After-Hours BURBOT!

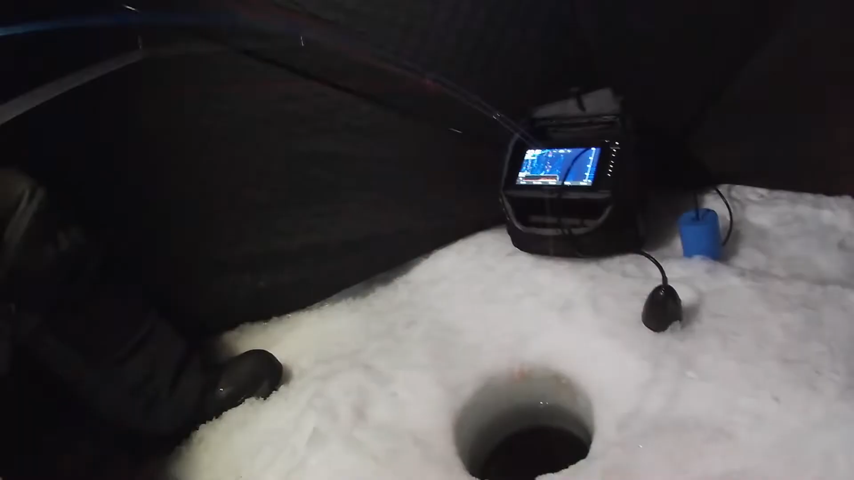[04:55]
We got color. Andrew. Oh ho ho ho.
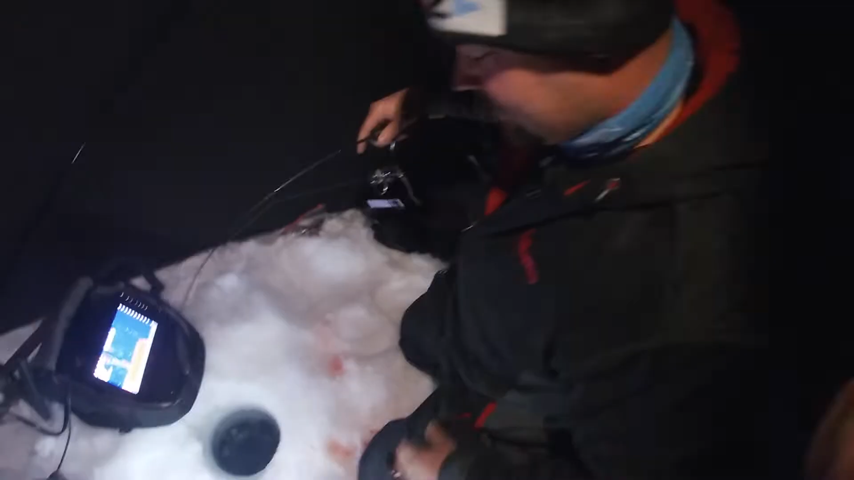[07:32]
Ooh. Torquing. Just hooked up to another nice burbot.